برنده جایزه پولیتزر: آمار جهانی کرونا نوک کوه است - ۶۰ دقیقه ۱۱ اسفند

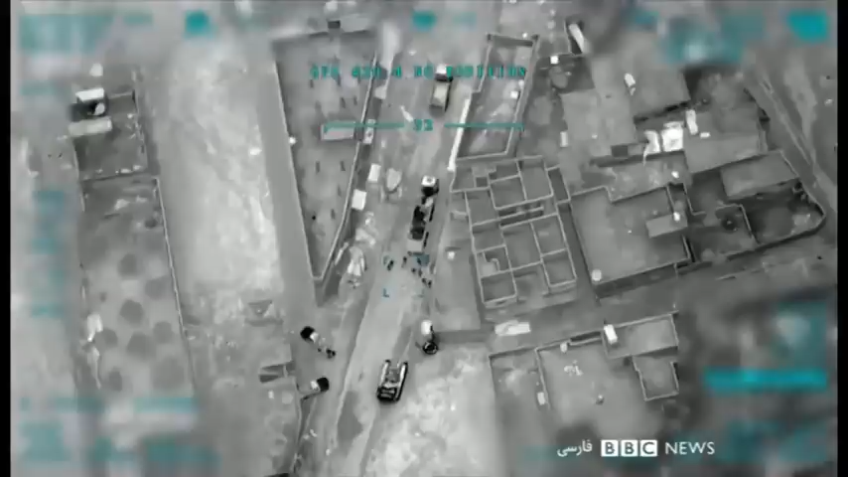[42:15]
از این بالا این تصاویر بیشتر شبیه به یک بازی کامپیوتری کسل کننده است.
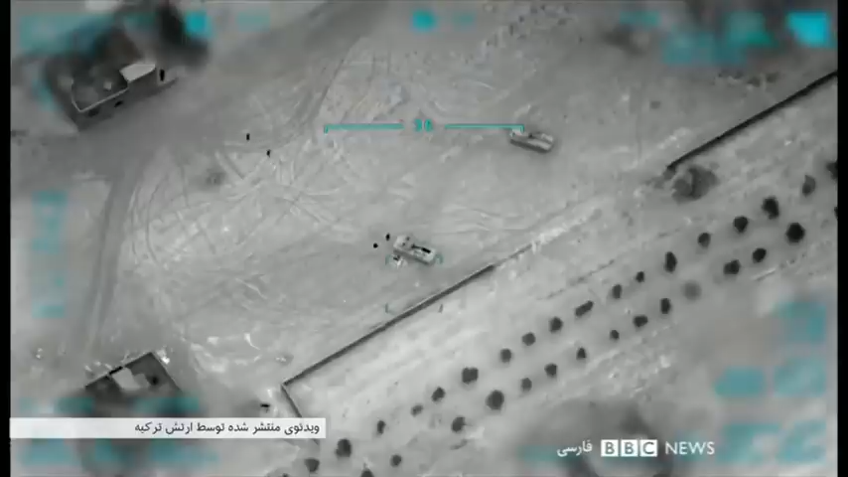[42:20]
بی صدا، سیاه و سفید و بوم انفجارهایی